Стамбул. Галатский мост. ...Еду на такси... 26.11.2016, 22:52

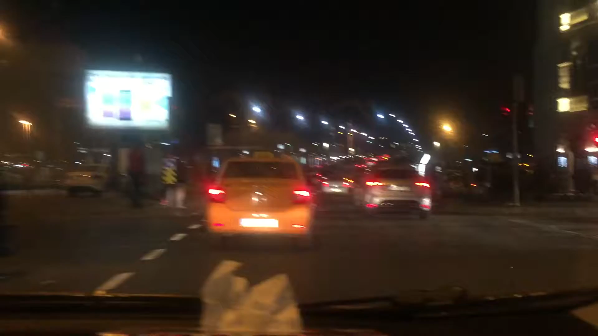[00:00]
Вот Галатский мост, знаменитый, там виднеется, по-моему, это Голубая мечеть, а может быть это Сулейманье, а вот Сулейманье вырекут. София, София? А, ну, София, вы там, да? Ага.